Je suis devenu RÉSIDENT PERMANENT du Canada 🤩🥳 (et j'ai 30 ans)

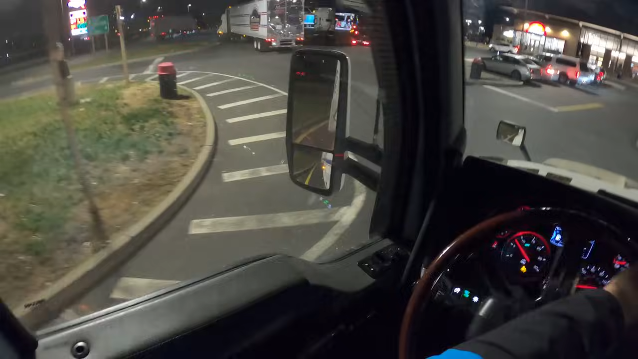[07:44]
Je suis parti lundi, j'ai livré mardi matin.
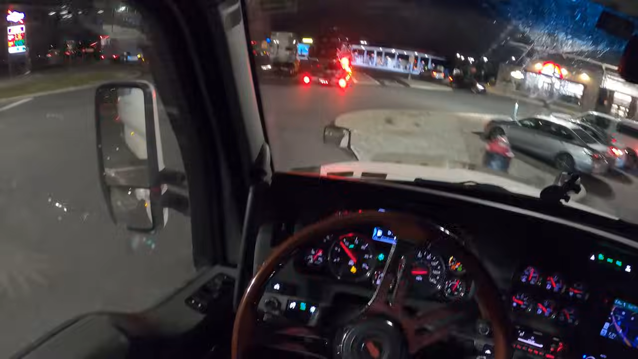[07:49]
Et ici, il y a une cinquantaine de places de parking. Là, il est 20h30. C'est sûr et certain qu'il ne reste plus rien.
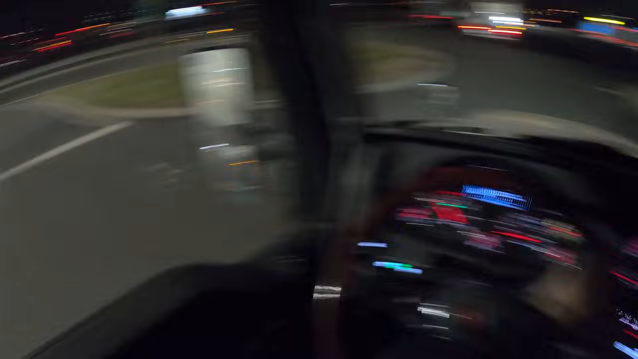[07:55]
Il y a déjà des gars garés dans les bretelles d'entrée et de sortie.
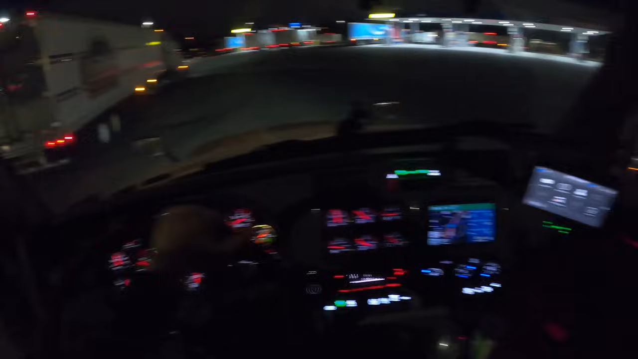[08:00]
On va quand même s'essayer, mais bon.
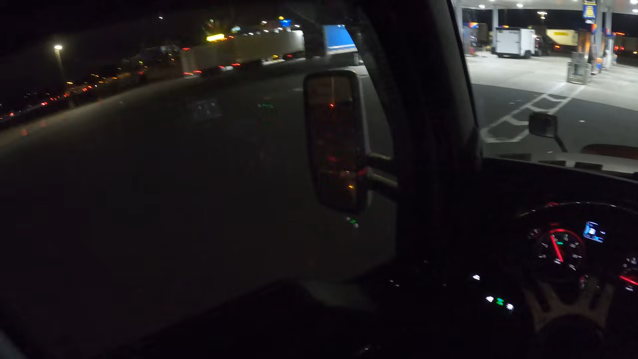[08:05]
Sinon, il y a un Rest Area plus grand avec 200 places à la sortie juste après le client. Donc, ce n'est pas grave.
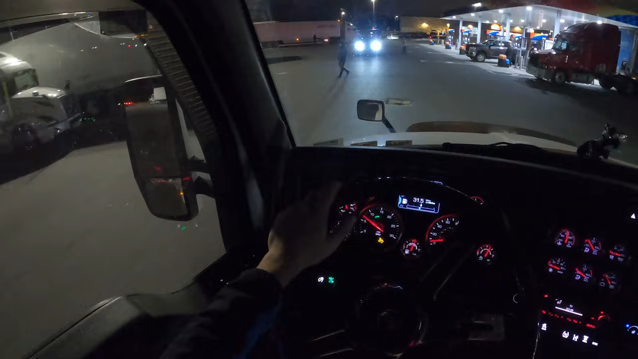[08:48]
Ah, ici, c'est un bordel. Laisse tomber. Je soupçonne qu'il y ait du trafic aussi. Il y a des gars assez bizarres qui traînent.
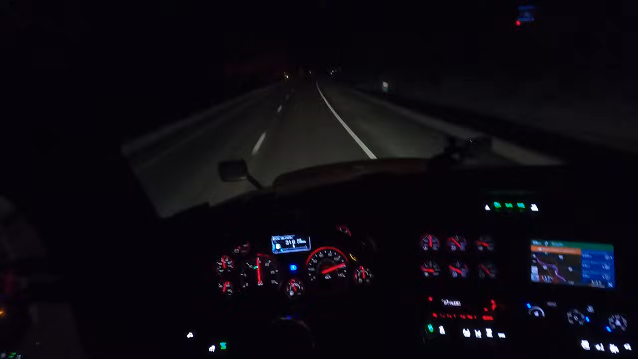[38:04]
Là, je suis obligé de mettre pas mal de freins moteurs. D'ailleurs, le camion qui monte dans l'autre sens est sur les warnings, les 4 flasheurs parce que ça monte fort. Imaginez ça en plein hiver avec moins 15 degrés, pas mal de neige. je peux vous dire que parfois, on serre les fesses. C'est pas ce qu'il y a de pire, loin de là. C'est pas non plus des montagnes super hautes, mais il faut quand même être prudent.